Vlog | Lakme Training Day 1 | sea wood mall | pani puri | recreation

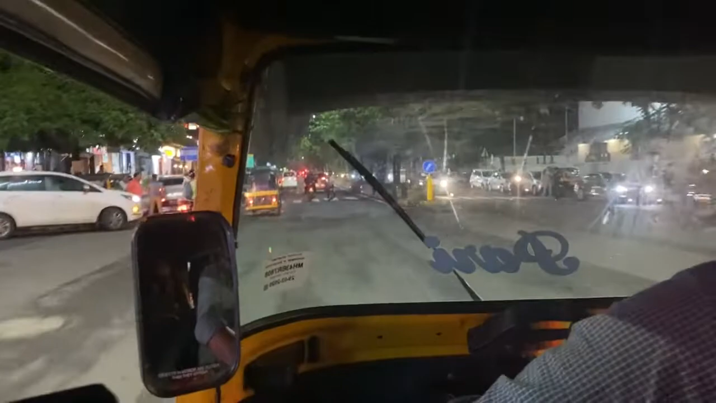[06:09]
Seawood Mall, and you can see this is the way to Seawood Mall.